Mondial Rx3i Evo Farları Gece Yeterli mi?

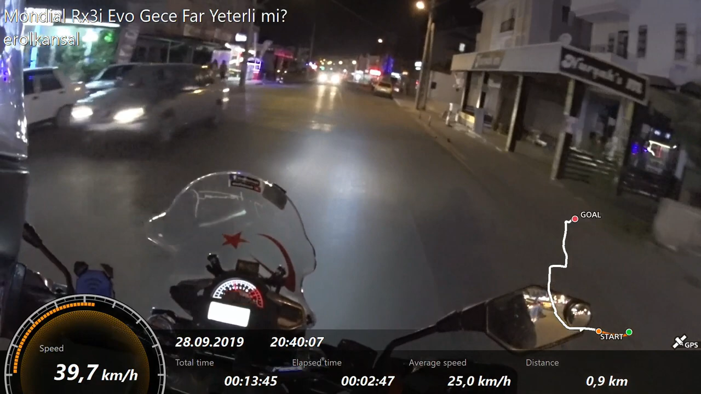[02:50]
gece görüşü. Mondial RX3i Evo'nun gece farları nasıl gösteriyor merak edenler. Birazdan karanlık bir yola gireyim. Sisleri kapatayım. Sisler daha fazla görünürlük elde etmek için takıyorum.
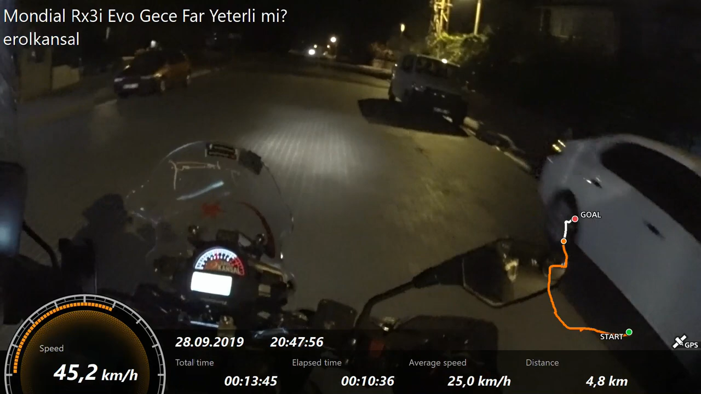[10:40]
Yani yaklaşık bir yıldır kullanıyorum. Demek ki uzun farları fazla kullanmamışım. O konuda bir yorum yapmamıştım. Yani gece fazla sürmemiştim işin aslı. Şimdi gece sürünce onu anladım. Bak şöyle yapalım. Nereden? Sislerim nerede? Arkadaşlar, buna alışamadım ya. Bu